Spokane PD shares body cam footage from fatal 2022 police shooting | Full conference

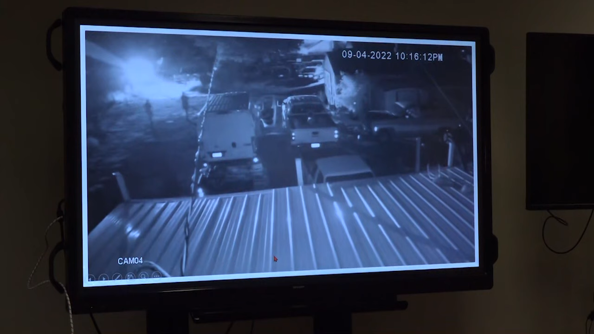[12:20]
So what you are seeing here, Corporal Johnson's in the front of the van already, so he is out of view. This second officer is Detective Walker, and this is Officer Lemming. And this is Robert Bradley standing in the doorway, and the response, there's his head. This is his right arm out and down where he is reaching toward his right hip.
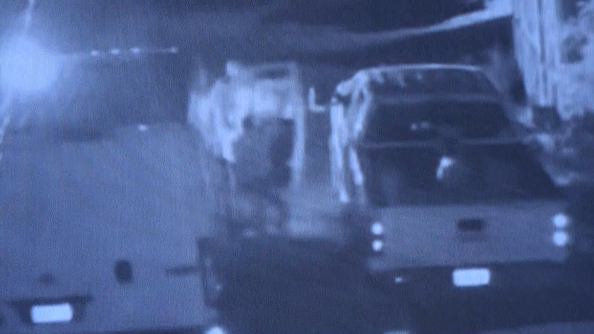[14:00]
You see now two of the officers are out of view, and this is still Officer Lemming. So, when presented with what the officers saw,
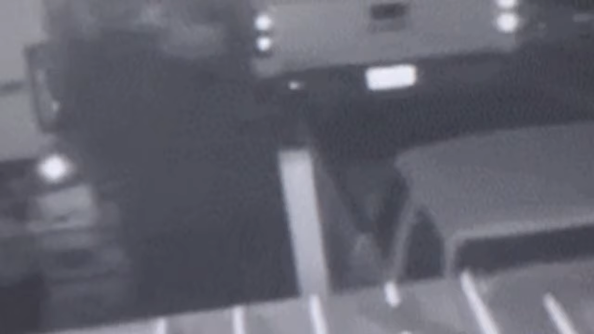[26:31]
So this video actually has no audio, so you will just see the visual.
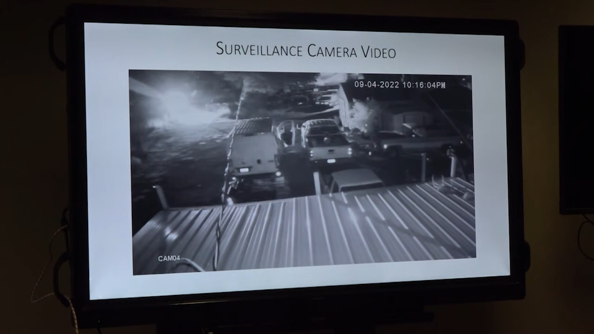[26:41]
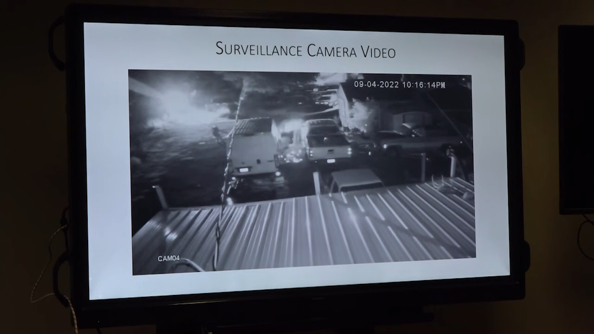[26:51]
Now you're going to see other officers respond to assist with the medical aid in securing the scene.
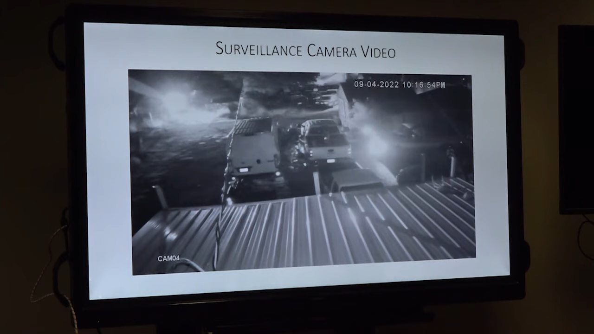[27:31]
Okay, so we are going to get now into Robert Bradley's handgun.